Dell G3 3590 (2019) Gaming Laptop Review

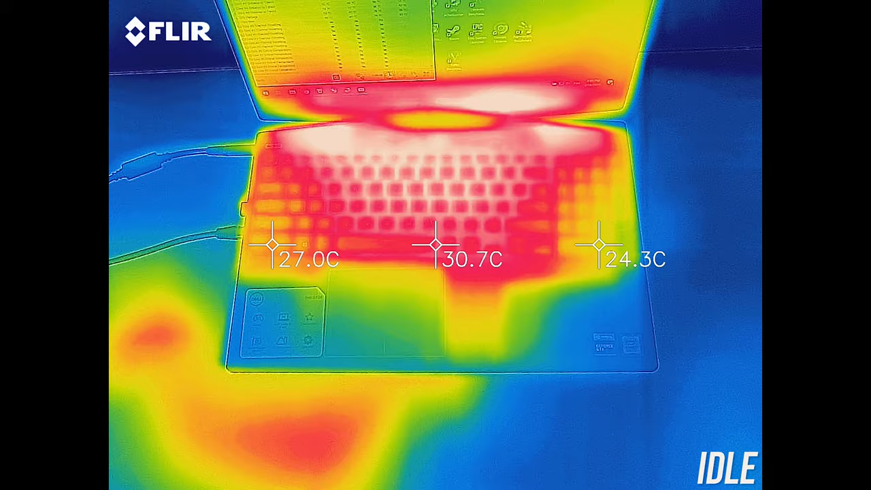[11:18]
As for the external temperatures where you'll actually be putting your hands, at idle it was around the normal 30 degrees Celsius,
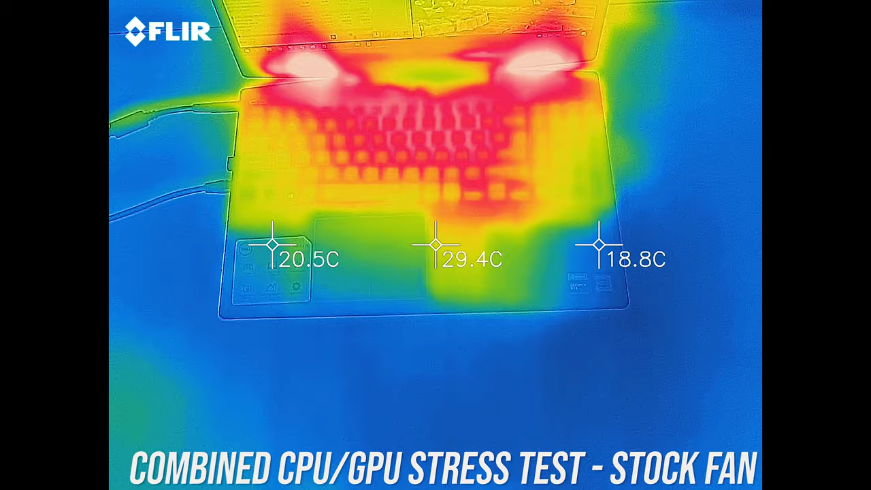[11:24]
while under combined CPU and GPU stress test at stock it was getting to the low 50s.
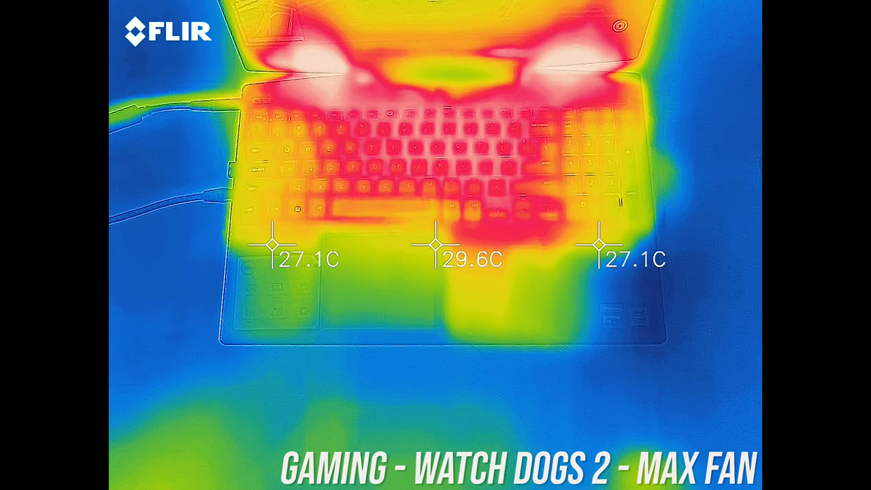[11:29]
While gaming in performance mode it was about the same, and some of the keys were starting to feel uncomfortable, not too hot to the touch, just not great.